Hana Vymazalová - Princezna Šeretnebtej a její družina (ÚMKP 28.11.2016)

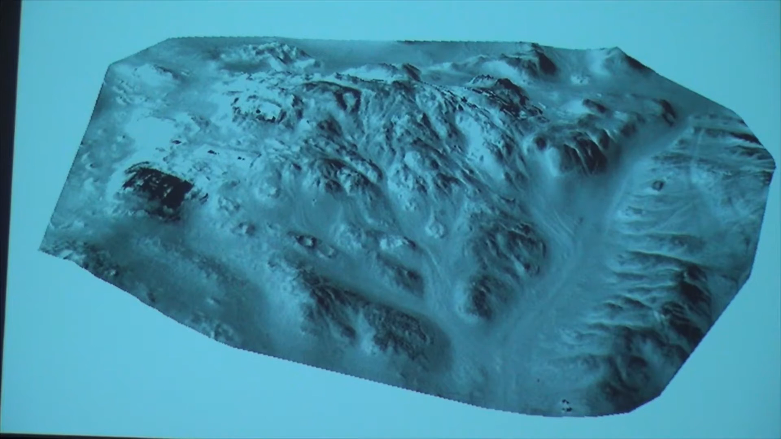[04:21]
A vždycky na vrcholu každého kopečku potom hledáme, nebo můžeme najít ty pro nás nejzajímavější hrobky, protože vždycky na kopci si postavili hrobky lidé, kteří měli více prostředků, kdežto na úpati těchto kopců, v těch údolíčkách,
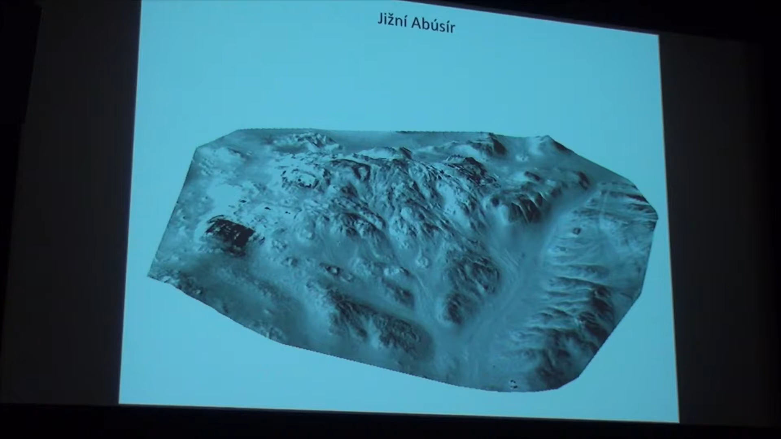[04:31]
si potom z pravidla nacházejí hrobky mnohem chudší, mnohem prostší, které nám dávají mnohem menší množství informací. Takže o jaký typ informací nám jde? Když říkám, že se snažím najít hrobky, které nám dají co největší množství informací, tak co vlastně hledáme?